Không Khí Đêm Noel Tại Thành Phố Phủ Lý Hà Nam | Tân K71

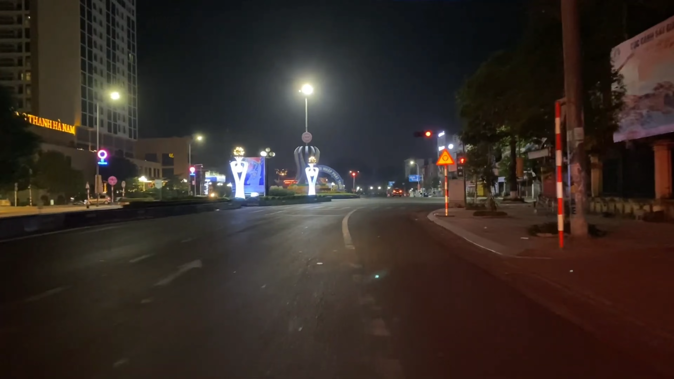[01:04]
Giờ gần là đến 12 giờ đêm rồi nên là đường cũng khá là vắng.